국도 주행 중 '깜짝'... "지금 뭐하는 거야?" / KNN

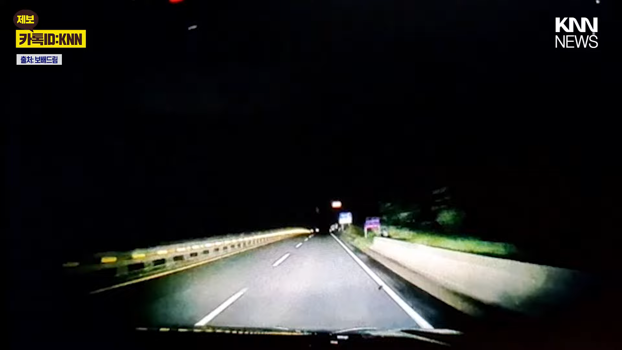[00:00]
늦은 밤, 국도를 주행 중인 블랙박스 차량. 그런데 저 멀리 무언가 수상한 형체가 보이는데요. 가까이 보니 차가 지나다녀야 할 국도에 웬 여성이 위를 걸어가고 있습니다. 지난 19일, 한 온라인 커뮤니티에 인명사고 날 뻔했습니다라는 제목으로 올라온 영상인데요. A씨는 혼자 휴가를 보내려고 오밤중에 낚시를 하러 가던 길에 국도를 돌아다니는 여성을 발견했다고 설명했습니다. 다행히 차량이 빠른 속도가 아니라 겨우 여성을 발견하자마자 멈출 수 있었고,